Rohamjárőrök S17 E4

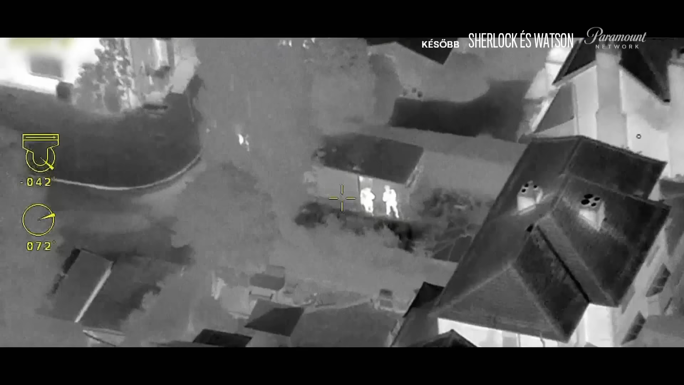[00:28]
A fegyveres egység ráállt a célpontra.
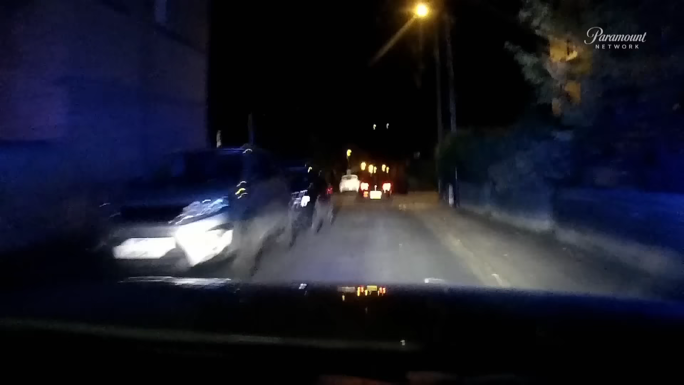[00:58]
Tipek engedét kérek végrehajtásra! Menekülő egy mozgójárműből.
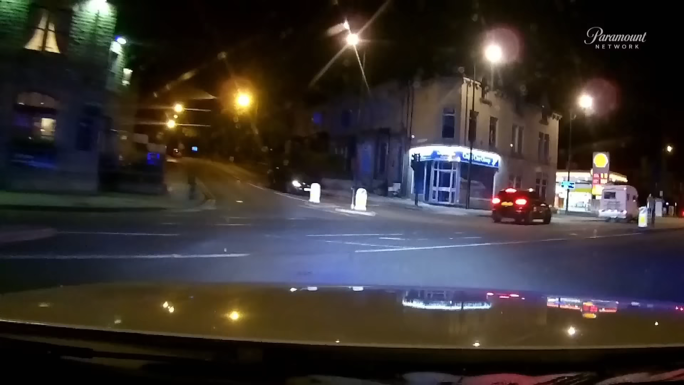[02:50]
Kielenthetjük, hogy Kev nagyon szeretné nyakon csípni őket. És már oda is értek. Megelőzött titeket a járő. A helyi zsarúkat megelőzi a járő.
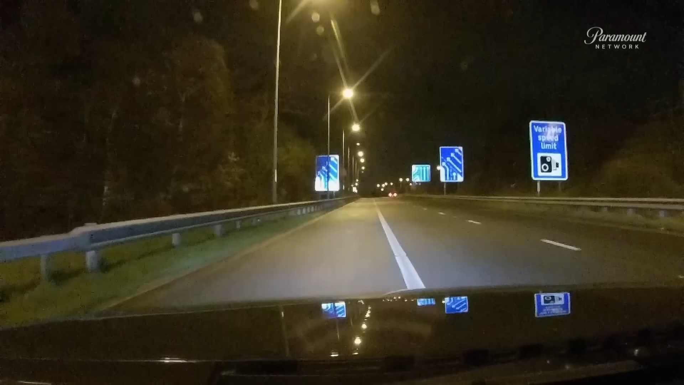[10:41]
A Volvo közeledik. A két X5-ös átveszi a vezetést és felhajt az úton. Az egyik felfelé megy. Épp most ment el mellettünk. A jármű már célkeresztben van.
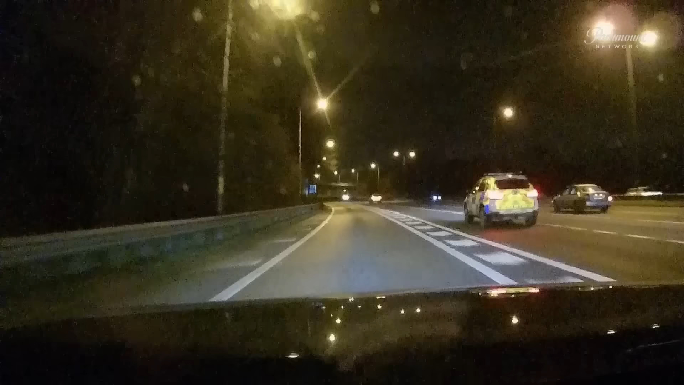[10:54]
Ez az az autó ott?
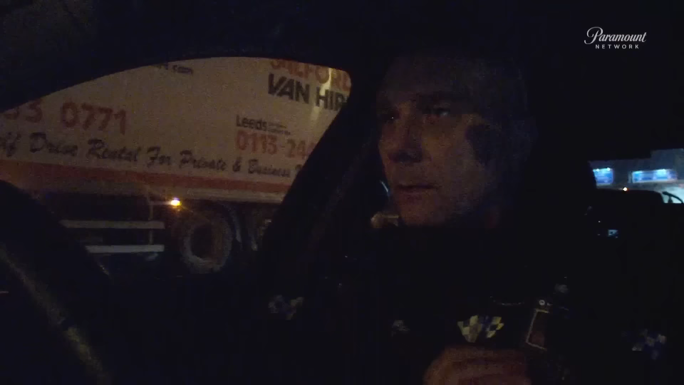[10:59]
Igen, látom. Most már közeledünk hozzá.
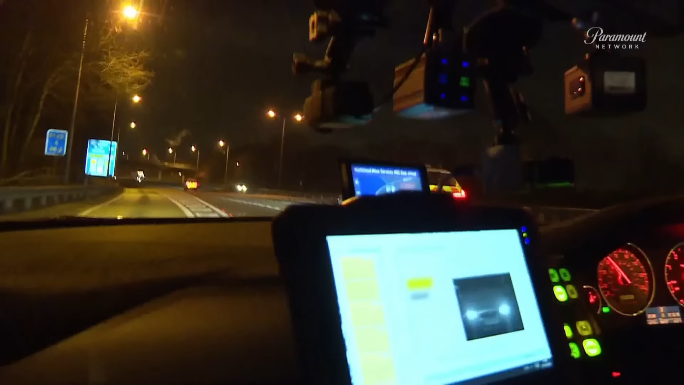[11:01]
Itt az ideje a típeknek. A gyanúsítottnak nincs hová mennie, és nem ellenkezik. Megadja magát.
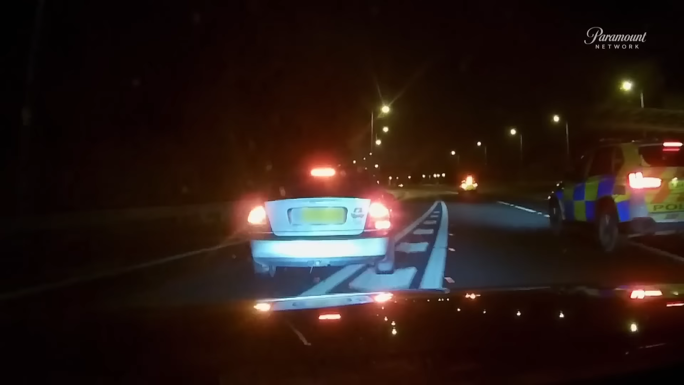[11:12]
Most már a járőrök kezében van. Csak álljon meg.
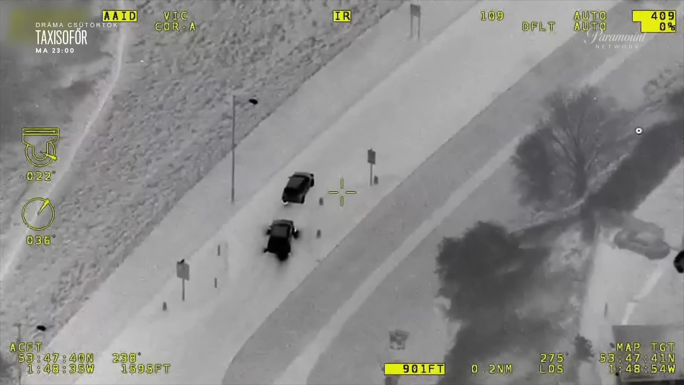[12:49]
Vissza abba az irányba, honnan jött.
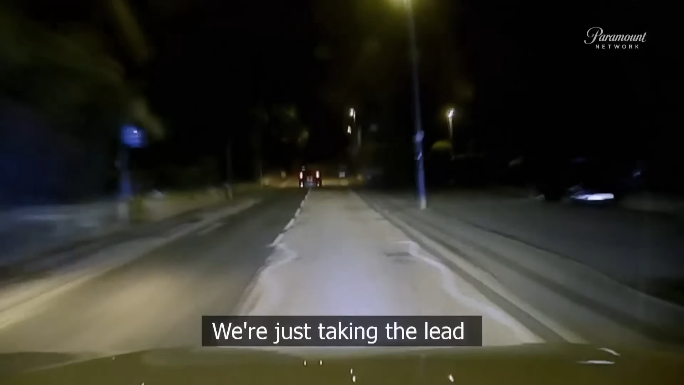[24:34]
Épp most vettük át a vezetést. 102 itt a földi parancsnok. Típek engedély kér, nincs letérés.
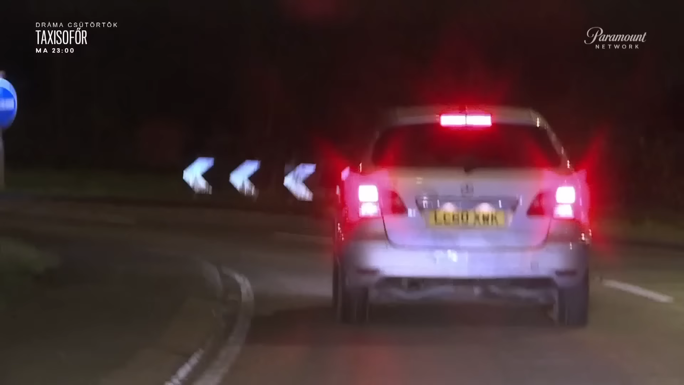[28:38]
A körforgalomhoz közeledve azt a jelzést kaptuk, hogy az elsőnél tér le.
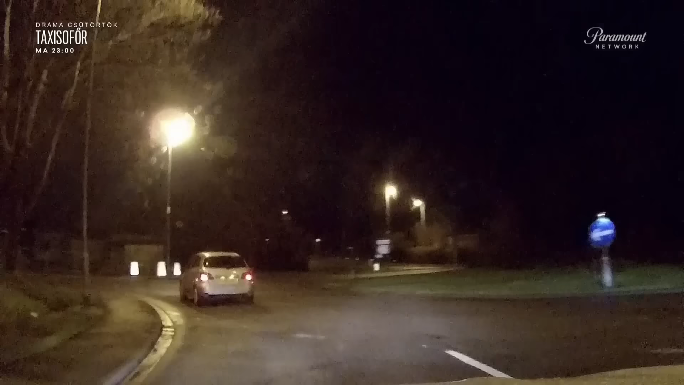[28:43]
Ez az A61-es, amely Leeds felé tart. 50 km per órás sebességkel megy. A helyi egység megérkezett.
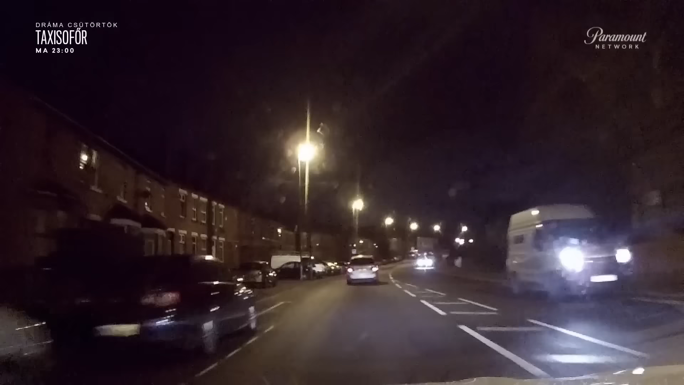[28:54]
Mögötted vagyok. És itt az ideje, hogy tönkre tegyük a sofőrök nyugodt kajálását. Egy megjelölt egység elől elzárja a menekülési útvonalát,